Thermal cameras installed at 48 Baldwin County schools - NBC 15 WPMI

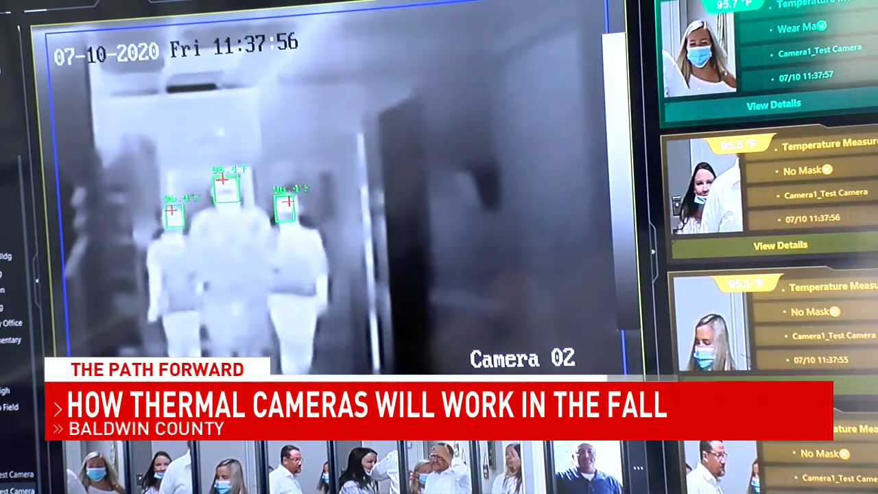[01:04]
Schools will likely use the thermal cameras at the beginning of each school day as students and teachers enter the building. I'm giving myself a temperature with this heating pad and the screen will turn red.